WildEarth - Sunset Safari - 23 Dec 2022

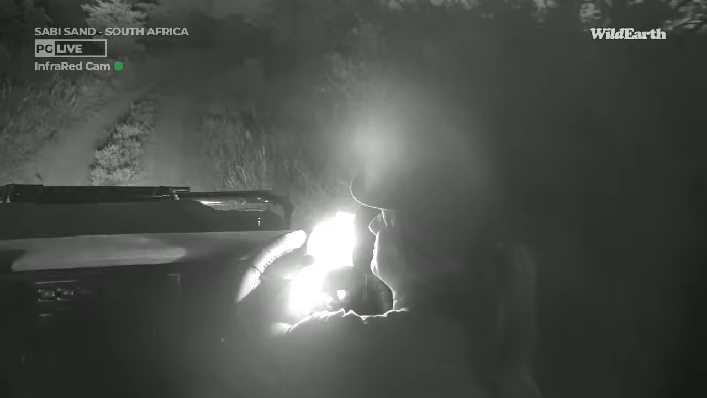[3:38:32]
But hey, just with all the situations that have happened,
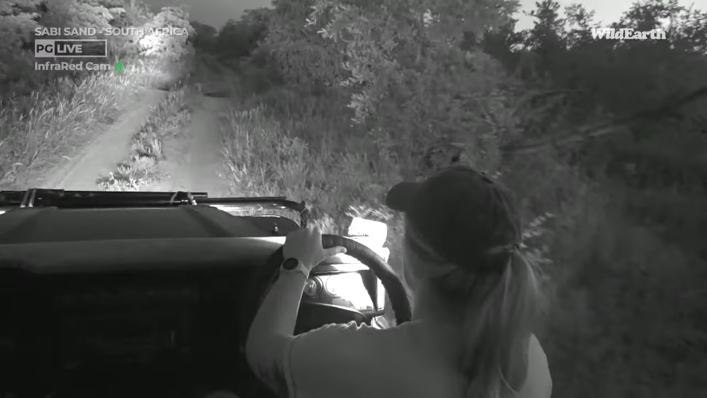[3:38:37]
like just in the last few months, I think we've maybe taken things a step too far on the habituation level. But again, that's just my opinion. It's not anyone else's. Oh, a nightjar. It's gone. Flew off the road. Never mind.
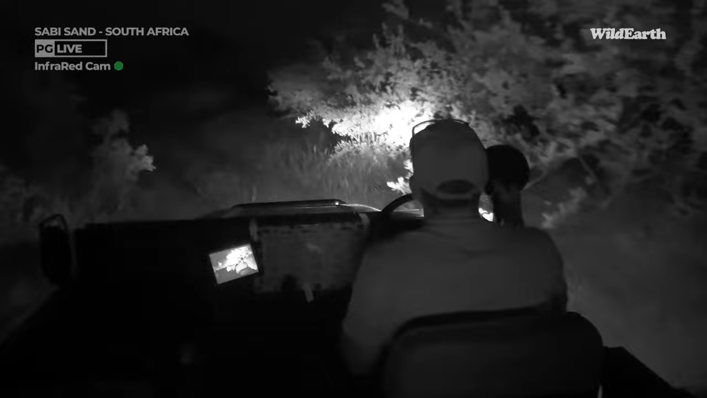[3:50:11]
If I have multiple sightings on this road, this will probably be my new leopard road as well. All right, well, there's a reason that I turned around, so I didn't want to bump into Taylor, so let's send you over to Taylor and find out why.
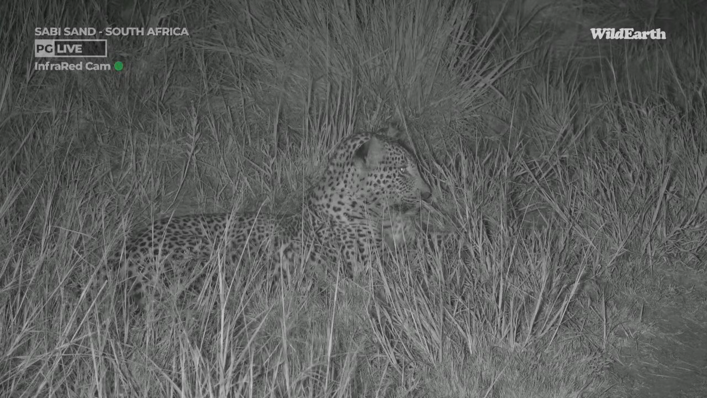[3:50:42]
We almost drove over the top of Mareeb's because he is, look at how he's sitting. He's sitting right next to the road. Like it's right there, but he's obviously tucked away in the grass. Okay, I'm obviously being quite dramatic. I would never have driven over him because my tires would have been, of course, on the road.
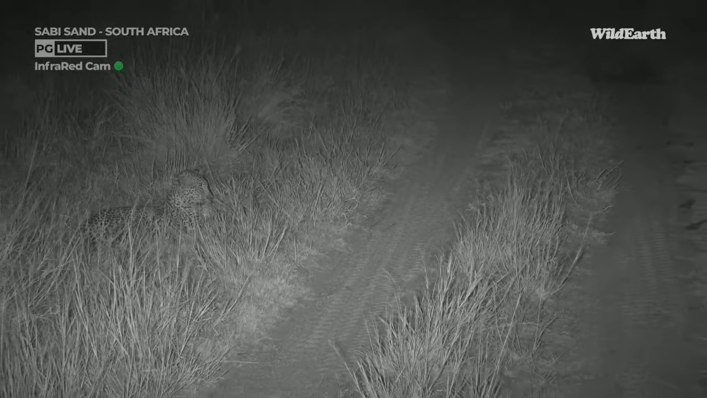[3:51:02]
But, you know, for dramatic effect, because I am a safari guide and I like to tell a big story. But I'm glad we decided to do one last loop. Thank goodness we did that. So he zigzagged all the way through the drainage line and he's actually popped back out onto the road. And look how exhausted he is. Are you sleeping? Yes, Taylor, I'm sleeping. Please keep quiet and go away. No, I've been chasing after you all afternoon, Marie, because we will sit here and we will watch you as you sleep, but I will talk a little bit softer.
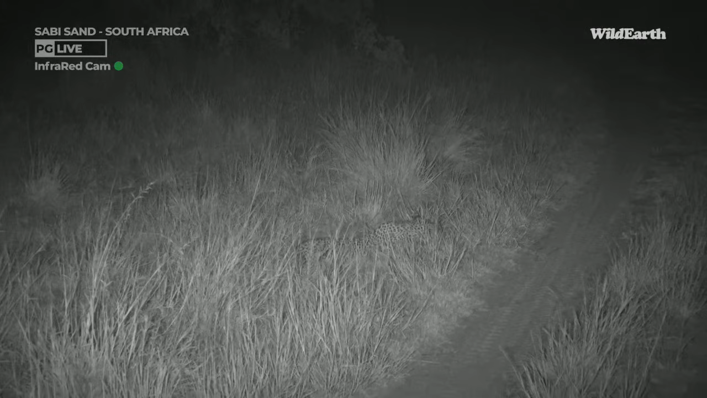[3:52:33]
And now he is invisible. I am glad that he had his head up, because otherwise I think I probably would have driven straight past him. And he doesn't move for anything, so we would have not seen him at all. Look at that, completely invisible. Can't even notice that he's there. The camouflage is just so spectacular. Fast asleep. Sleeping leopard for the end of drive. I think he's probably going to spend the rest of the night like this, or at least maybe the next hour or two, not doing too much.